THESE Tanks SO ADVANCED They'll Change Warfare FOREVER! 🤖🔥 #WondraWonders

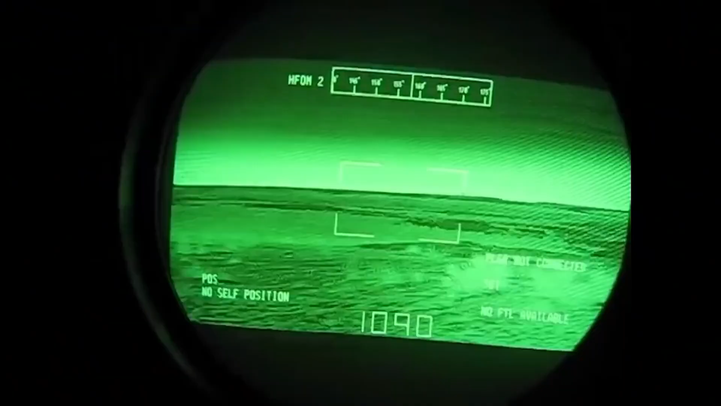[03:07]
The vehicle's crew can map the location of other tanks of their unit while on the move.
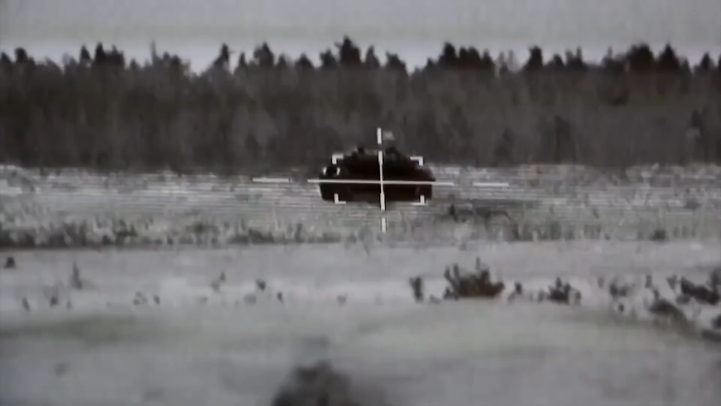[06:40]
The sight of the tank, in addition to the standard thermal viewer,